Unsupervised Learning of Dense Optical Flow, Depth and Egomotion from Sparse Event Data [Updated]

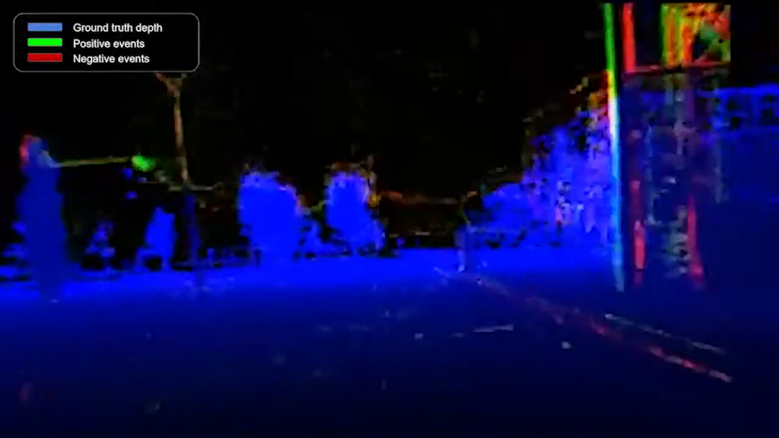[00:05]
We introduce the first neural network to learn structure from motion estimation on event-based data.
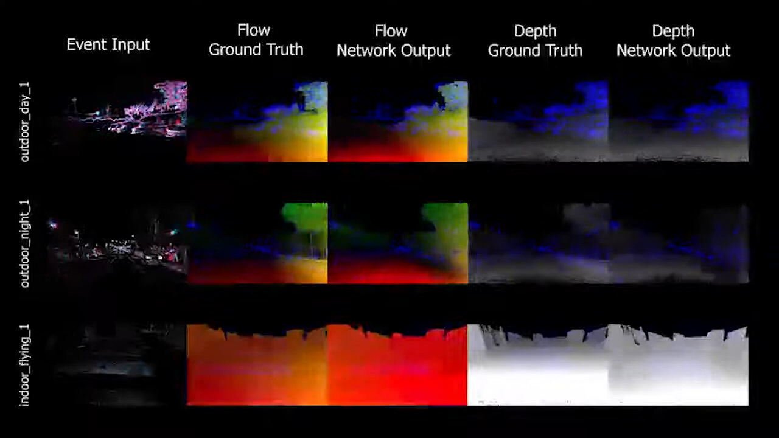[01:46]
A day driving sequence, a night driving sequence, and an indoor drone flying sequence. We show the DVS output, ground truth optical flow, the network output for flow, ground truth depth, and the network output for depth.
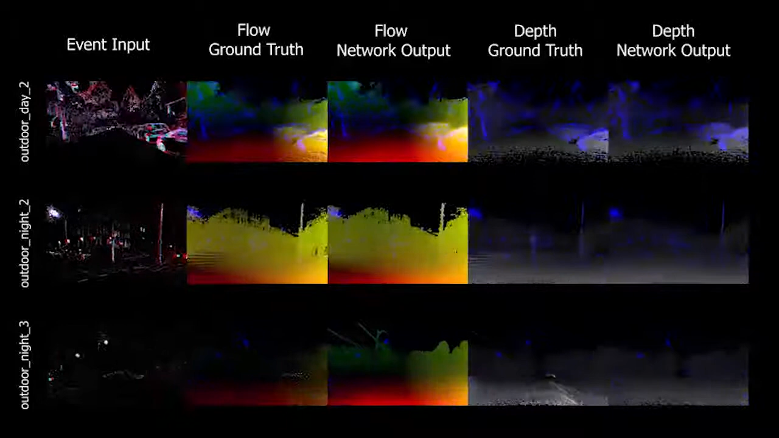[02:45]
Note the good reconstruction on the night sequences.
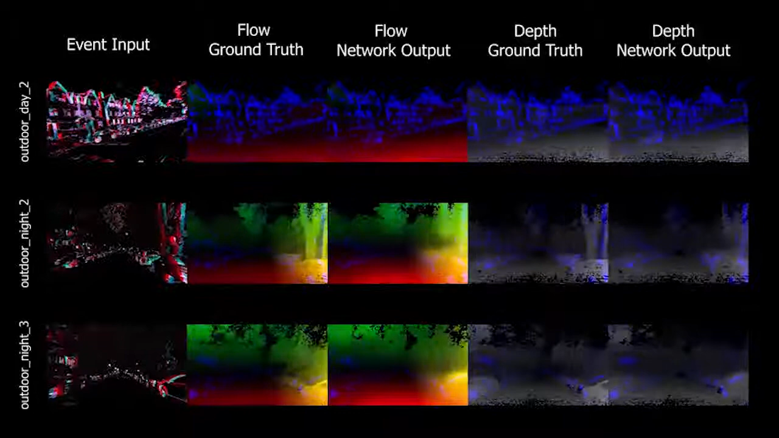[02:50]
Even when, due to LiDAR limitations, the ground truth depth is missing, the network can reconstruct the depth.